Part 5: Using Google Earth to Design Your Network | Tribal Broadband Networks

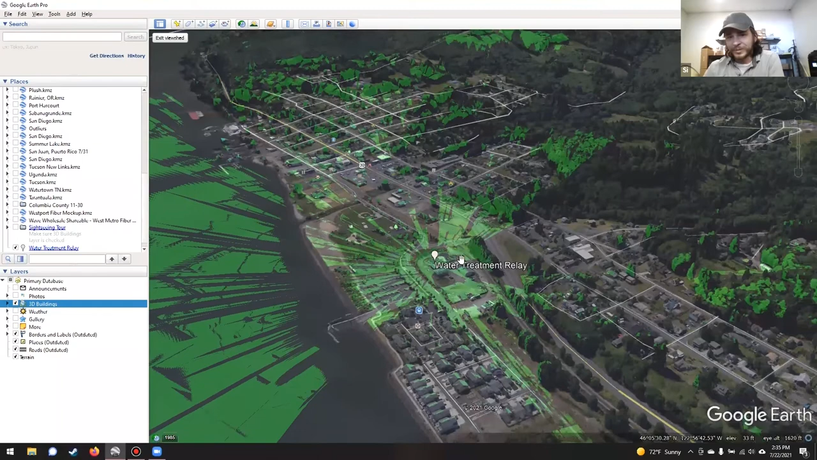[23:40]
So, shooting up this direction, the immediate wall of trees, you know, and immediate wall of trees. Shooting up this direction, the immediate wall of trees, you know, you go, wait, hang on a second, you know, maybe this isn't the best spot. Still, you know, moderate coverage for that, that, um, south, this would be south, southeastern, southeastern, or just eastern, eastern residential districts.
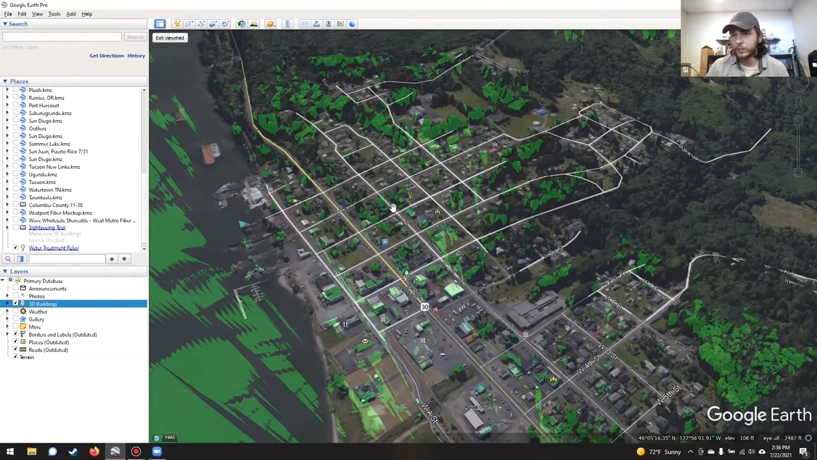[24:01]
But, um, you know, not, not anything like you thought it was additionally. These park trees eat up a lot of it. Some of these buildings even eat up some of it, you know.
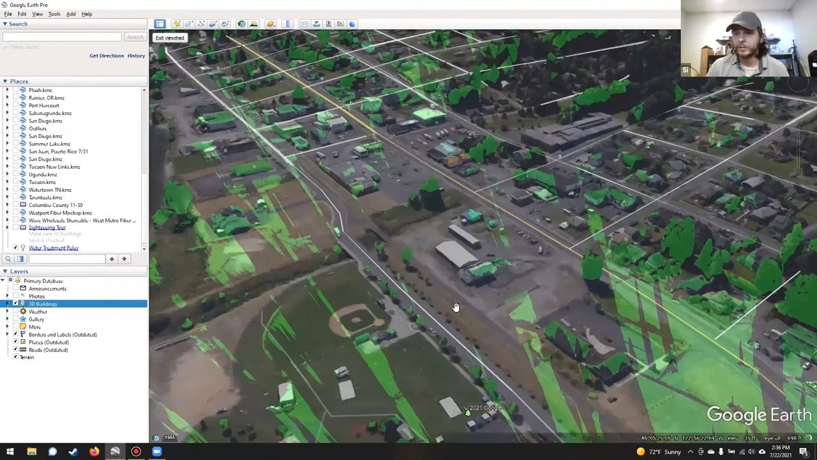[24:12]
So, it's, it's important to identify obstacles, you know. 10 meters doesn't even actually leap over a lot of this right here, too. So, it's, it's, it's, it's, it's case by case, you know.
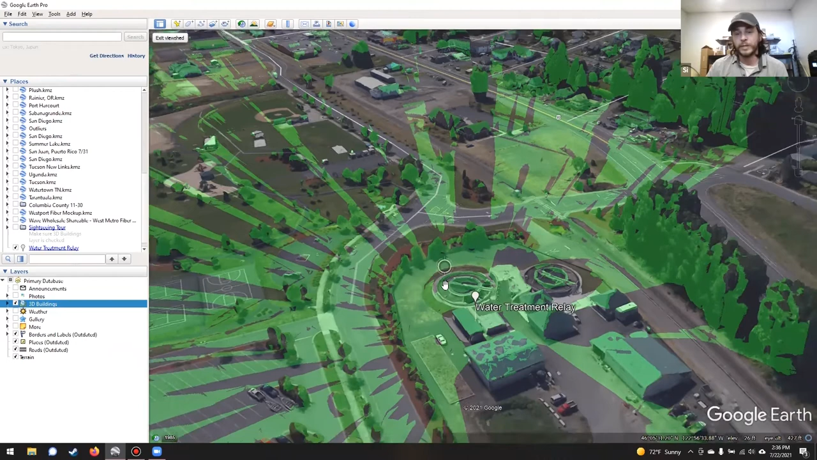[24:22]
Getting down there and having to look at things is, uh, essential. So, um, one thing that's nice, I, that, uh,